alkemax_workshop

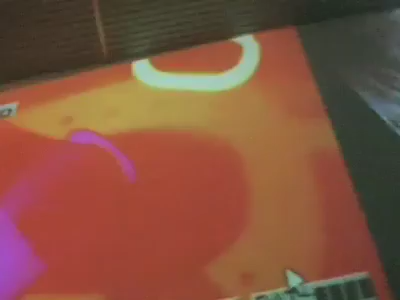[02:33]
Mi occupo di termografia, che è una tecnica di ripresa delle radiazioni infrarosse.
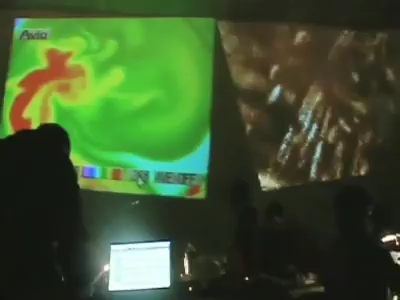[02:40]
In pratica si riescono a visualizzare la temperatura
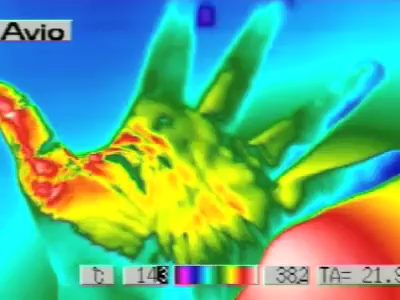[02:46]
e l'universo di una realtà che noi non riusciamo a vedere con i nostri occhi.